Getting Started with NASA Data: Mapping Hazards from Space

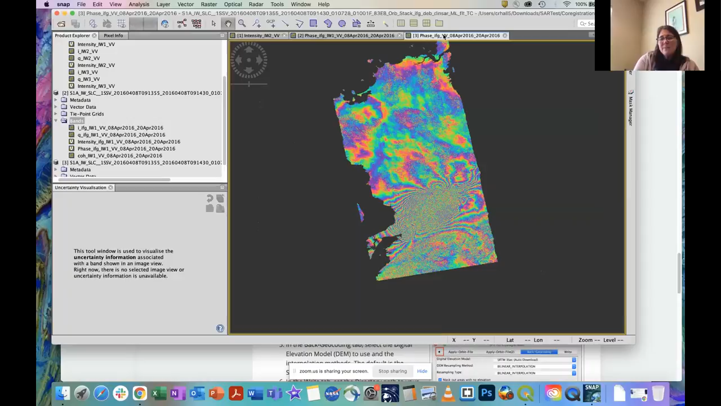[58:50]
So instead, I've geocoded this so that I can then open it in my GIS program.